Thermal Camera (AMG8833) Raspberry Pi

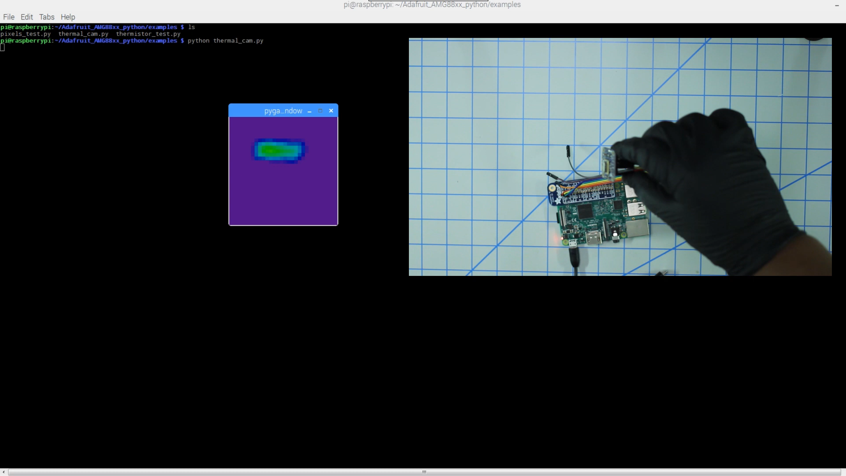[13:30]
it to this light over here i don't know if this orientation is correct but you should see this light post um red as well here's me again and
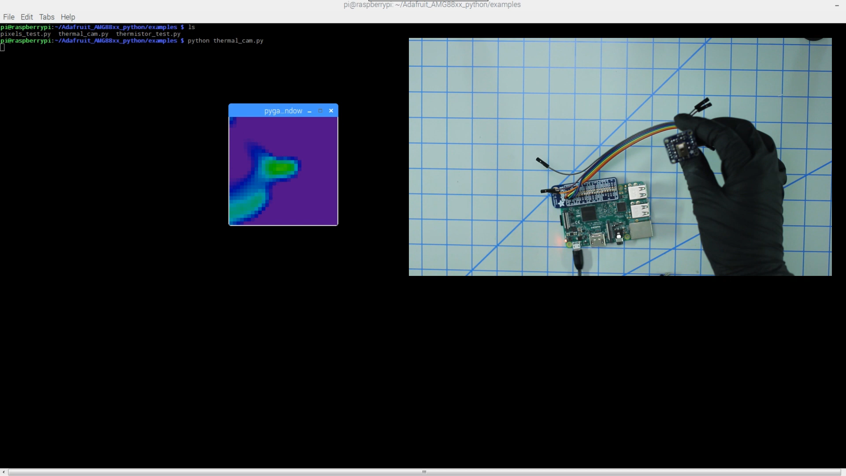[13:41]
uh and yeah that's pretty much it that's how you get the sensor setup um with the raspberry pi the thermal